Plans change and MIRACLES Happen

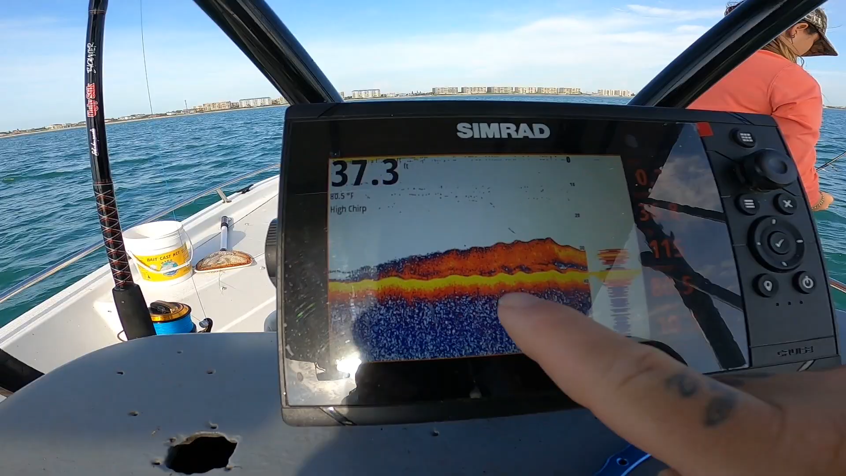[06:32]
this is what we're looking at guys that right there all that red that's all silver trout
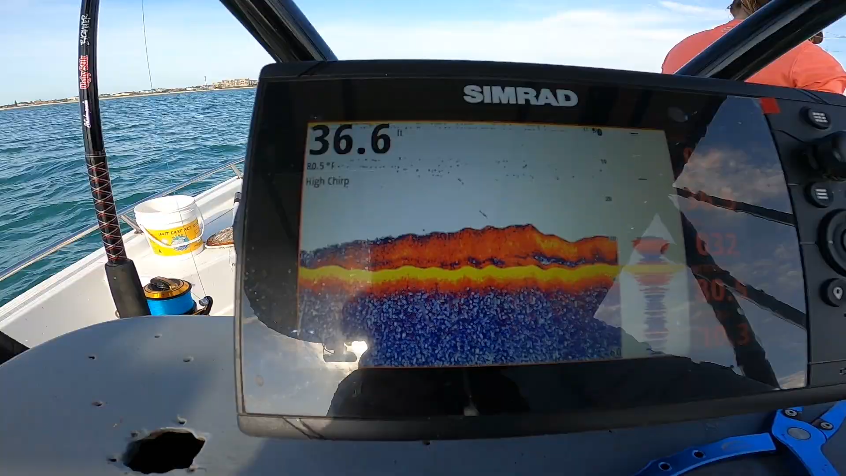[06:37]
that's how thick they get when you find them look at that he's hooked up